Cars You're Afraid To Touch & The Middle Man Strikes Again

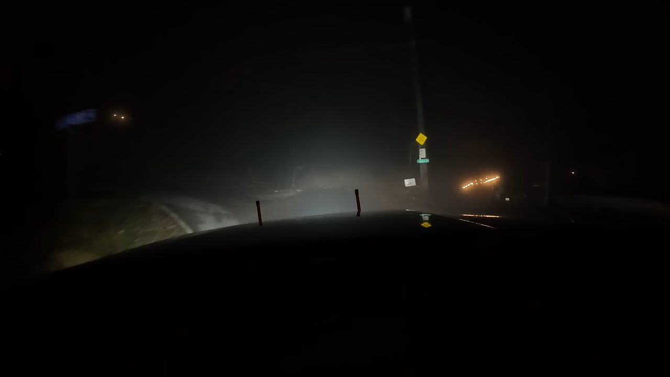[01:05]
Normally, we turn right there. I think they said their cabin was... Back there. Yeah, back there. He went this way instead of turning. Shop right onto Timber Top Way. Then you will arrive at your destination. I see it over here. Look, YouTube. I don't know if you can see those yellow flashing lights of a sideways truck hanging down the ravine. But there it be. It looks pretty sideways.